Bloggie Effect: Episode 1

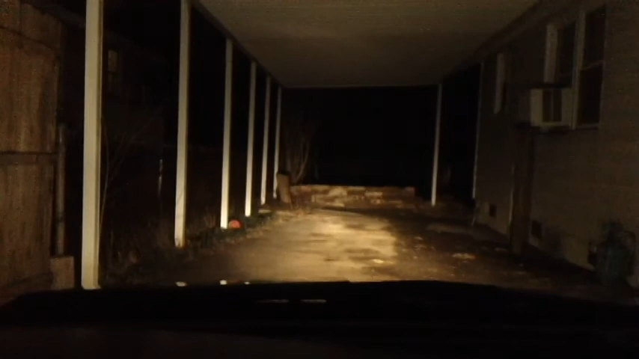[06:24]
And this is on bright. So, I don't know. I'm trying to find out what the difference is. Um, it's a little bit hard for me to see just with them on dim. But I don't want to go down the street and have them on bright the whole time. And have these cars honk their horn at me. Um, so we'll just have to work on that.